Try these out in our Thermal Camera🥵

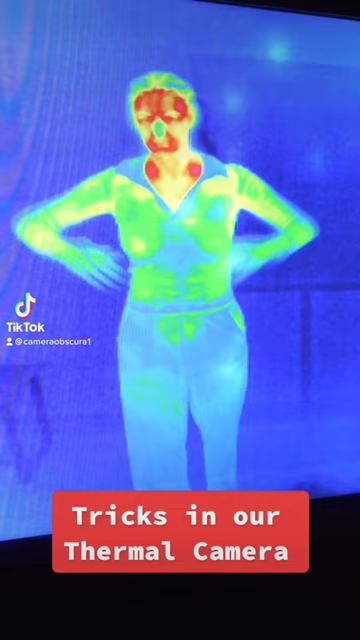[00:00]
tricks in our thermal camera. See your hot spots. Make handprints.
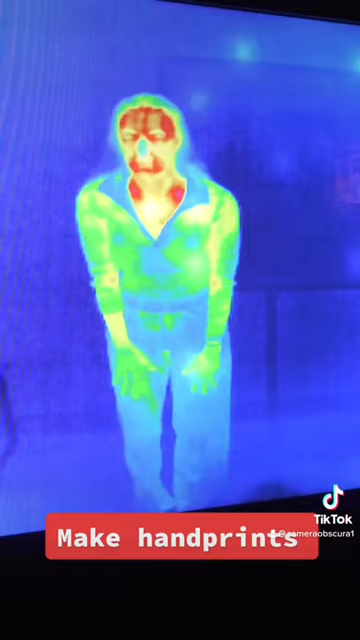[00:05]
Can you see your veins?
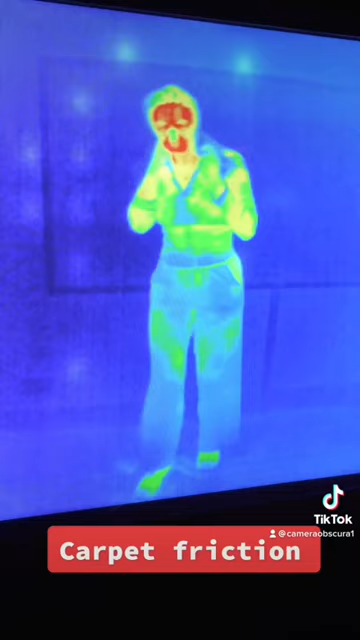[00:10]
Carpet friction. Warm up your hands.